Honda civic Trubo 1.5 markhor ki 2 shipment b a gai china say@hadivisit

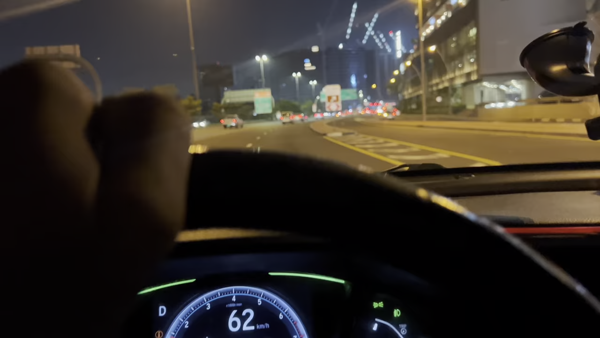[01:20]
ये हमारी गुड लक है कि आज रश नहीं है। ये तो दुबई में मौजा ही हो गया कि आज रश नहीं है। लियास साहब, हाँ जी बिल्कुल। तुम ये एक्सपेक्ट कर रहे थे कि हमें रश नहीं मिलेगा?
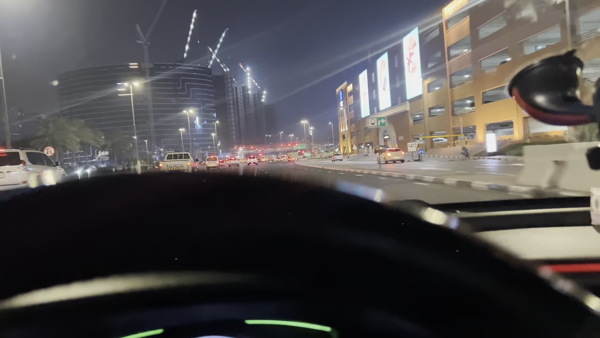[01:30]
हाँ, ये तो यकीन करें मौजा ही हो गया कि रश नहीं है और हम बगैर रश के जा रहे हैं, वरना इस टाइम रश सड़कों पे एंड है।
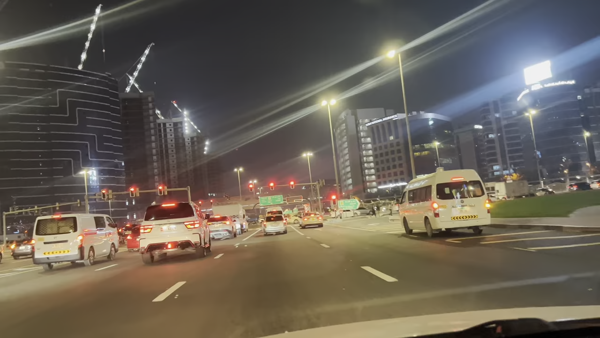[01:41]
चेक करो ना जरा रश। बड़े खुश हो रहे थे जनाब कि रश नहीं है।